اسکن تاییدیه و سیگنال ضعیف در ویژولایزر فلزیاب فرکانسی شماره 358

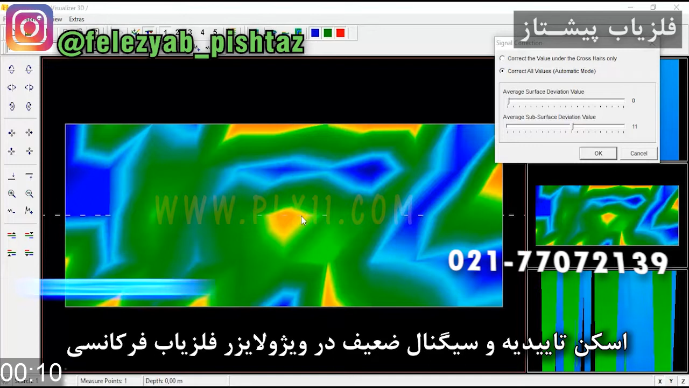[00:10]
این نوع تصویر رو شما در زمان تمرین هم باش برخورد میکنید. با زمین هم تصویر های سیگنال ضعیف یا تعییدیه یا نبوده رو مرکز هدفه. ولی زمان تمرین حتی امکان داره از یه جایی که یه هدف رو به خصوص تلار در اونو گشته باشید سه چار پنگ بار این بیاد. یا حتی رو سد گشته باشید اطرافش جایی هفره چاله یا جایی دست خورده یا زمین صف باشه. این رو دوباره باید تصویر گیریشه ولی جهت فیلتر آرنالیزش دوباره انجام میدیم. مغز نه تو سحنه اصلی کار باید دوباره تصویر گیریشه. زمان تمرین ای رازی نداره این روشاش میتونه استفاده کنیم بحره ببینیم. یازده پایین رو برای ویدیو های پنج و پنج میدیم. پایین رو سف میکنیم و بالا رو میبریم روی بیست. در بیست اینجا ما یه
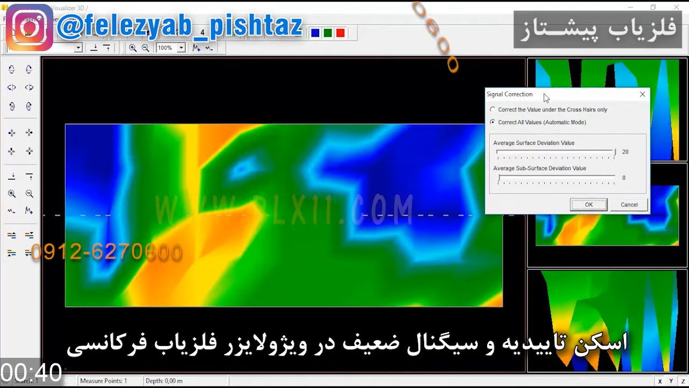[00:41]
اکسل عمل داریم ولی آیا واقعا از هدف اصلیه ده بالا رو میدیم دوتا اینجا مسلس میاد تو هم. خب این دوتا مسلس اگه از اف هف استفاده کنیم احتمالا آشکار تر میشه. ببینیم دو مسلسه یا دو لکرنگه. این دو لکرنگه یکیش عمودیه یکیش حفقیه.
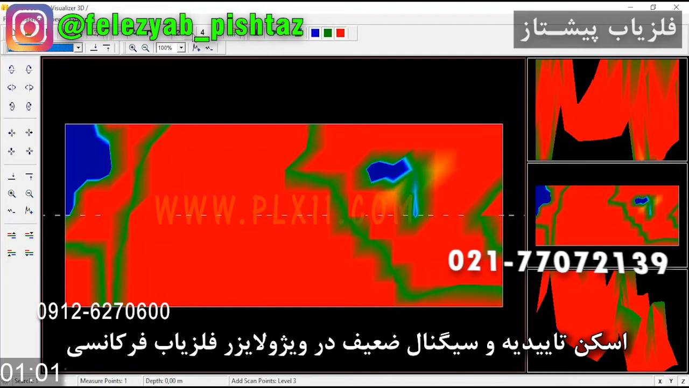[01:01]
خب این اگه دوباره تصویه گیریشه و با این شکستگیی که این به سمت بالا داره یعنی هدف اصلیه واقعا در اینجا قرار داره. ولی بازم میگیم این دوباره باید تصویه گیریشه تو سحنه اصلیه کار.
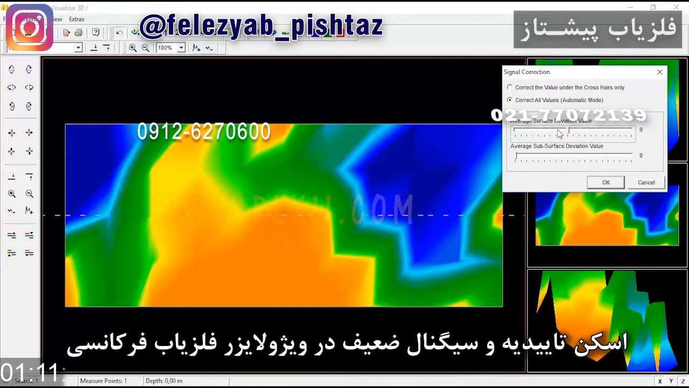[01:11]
تو زمان تمرین فقط جهت آشنایی کافیه. یک پایین رو دوباره بهش میدیم این نوع ترکیب ها اینجا پدید میاد. و الان دو سفرش میکنیم. بازم اون چیزی که داره خودش رو نشون میده در این گوشه نشون میده. الاته اینجا ساختار زمین هم هست. این هم سفتی زمینه.
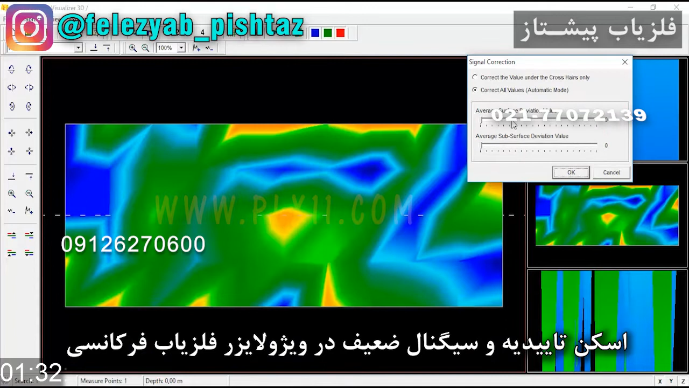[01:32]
همه اینا تا اینجا مورد ارزیابی قرار گفته. ولی اگه این یه هدف کچیک بود خواستید اندازه گیری کنید. یازده پایین رو برای ویدیو های پنج و پنج میدید. خب اگه این به طور مثال ترشلد تون بیس و پنج بود. از عدد دوازه بالا میتونید دستور کنید.
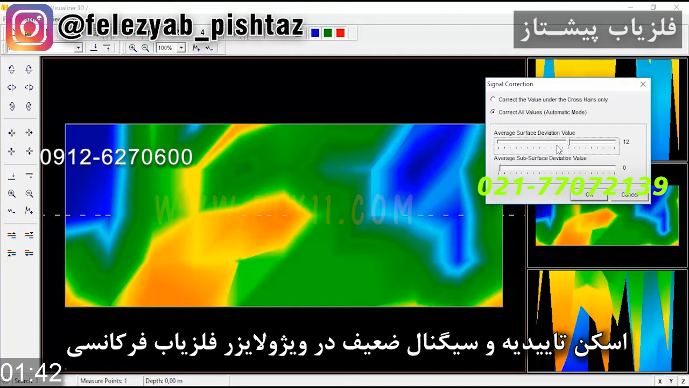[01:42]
چون نه تا دوازه تو ترشلد بیس و پنجه. یه تاییدیه به این میدهیم. خب ما در اینجا عدد دوازه رو برای ترشلد بیس و پنج دیم. این ترشلد 45 بوده.
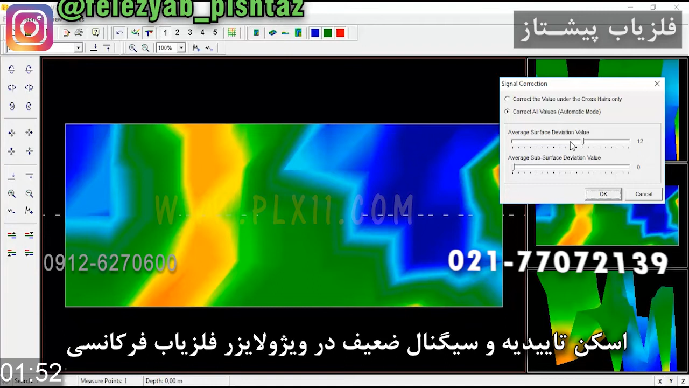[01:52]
فقط جهت آشنایی برای تمرین میگیم. برمیدید. الان ما عدد دوازه رو که دادیم. حتی اینجا که ترشلدش بوده اینجا یه پروانهی میان. یه شکل پروانهی قوی در این قسمت میان.
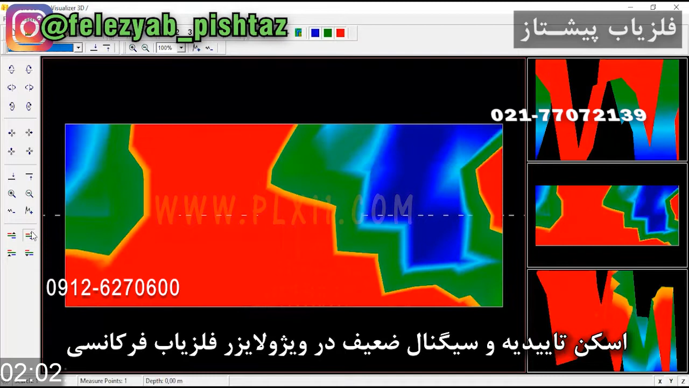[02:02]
که یه مربع هم داره. پس این پروانهی در اص میتونه اونجای صف شده یا ترکیب باشه. ببینید این رو با دو مسلس اشتباه نگیر اینجا پنه.
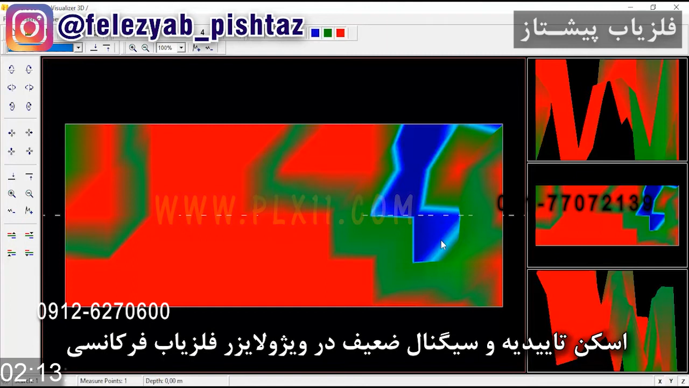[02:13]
این مربع هم اینجاست. پس اینجا یه گهنه ورودی محلی بوده که نرم تره. یه مسلس در اینجا با خطه یه مسلس هم در اینجا. اینا رو همه رو اپراتور خودش باید تشخیص بده که به چه صورته و چه چیزی رو داره.
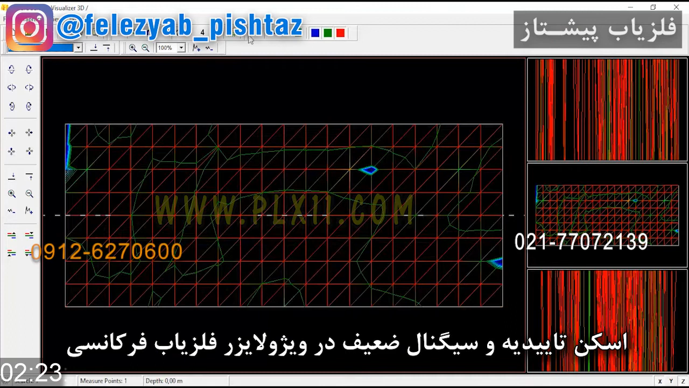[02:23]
پس ما اومدیم یازده پایین رو دادیم. و بنابرای ویدیو های پنج و پنج.
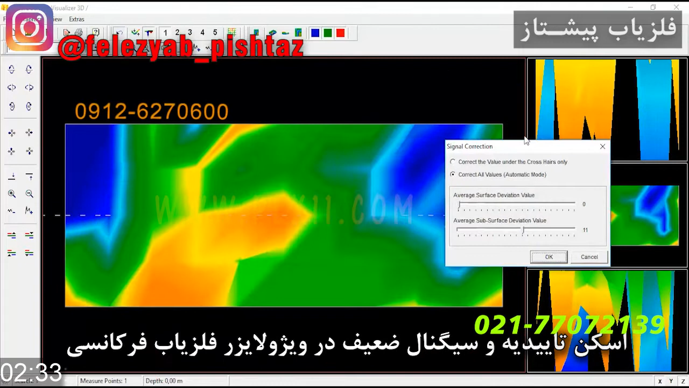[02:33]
اومدیم دوازده رو بشتادیم بنابرای ترشلده بیس و پنج. اینجا نرم تره و اینجا سفتره. و کود یک رو که بهش میدیم این ترکیب ها اینجا شکل میگیره. حالا هم یه مقدار به هملیخدگی داره. حالا دو سفرش که بکنیم. باز اینجا نرمی سفتی رو فقط به ما میده.
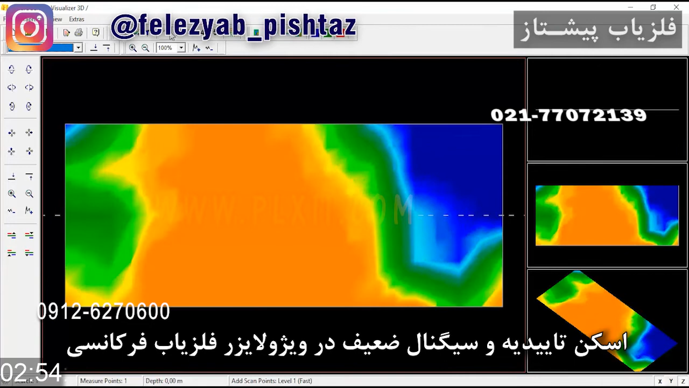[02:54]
باز اگه یه عدده یا یه تصفیر منظم تر میداد قابل قبول که یه منبعی کچیکتر شاید اونجا باشه. درست و اینا رو تو سحن هسته کار دوباره تصفیر.